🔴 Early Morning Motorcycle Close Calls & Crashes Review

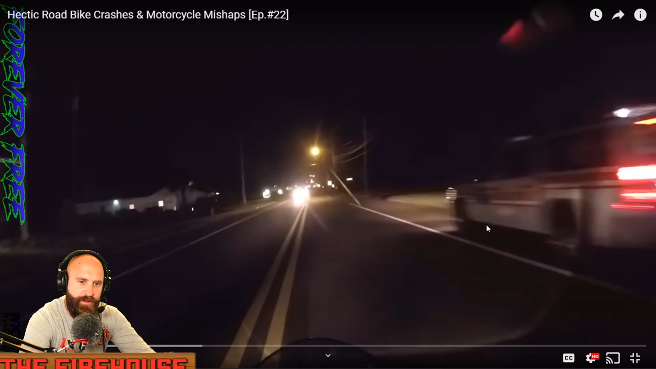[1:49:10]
I'm assuming it looks like a fire chief of some sort. They do have medical supplies. They do have medical training for the most part. And I'm assuming the reason why he's parked on the side is that there was an incident previous to this. Okay, I was looking at that light. I was thinking if that was smoke or not. Okay. All right, man. I'm going to mute you. How about that? I'll go ahead and mute you for a little bit.